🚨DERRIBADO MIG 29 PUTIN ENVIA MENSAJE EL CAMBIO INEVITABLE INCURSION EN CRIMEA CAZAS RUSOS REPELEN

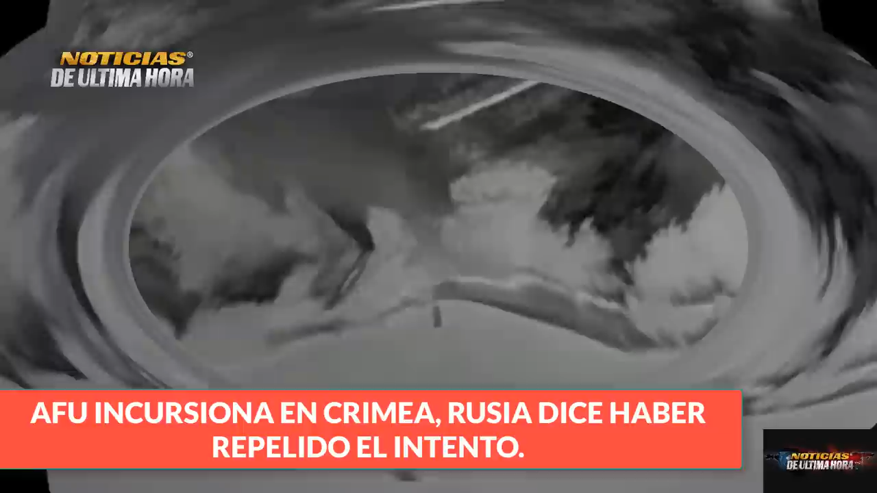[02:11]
retomar el control de la península anexionada por la federación en el 2014. Y en ese contexto, según el comunicado del Ministerio de la Defensa de Rusia, levantaron aviones desde los aeródromos en el Mar Negro e impidieron el desembarco de las fuerzas ucranianas en la zona de la parte noroccidental del Mar Negro.
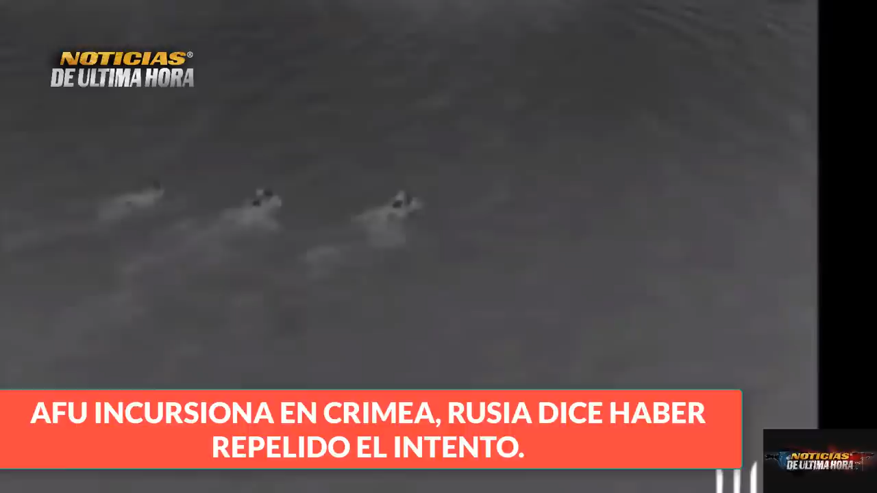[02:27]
Incursión que se iba a llevar a cabo en el cabo de Tancarkut, en una lancha militar rápida y motos acuáticas.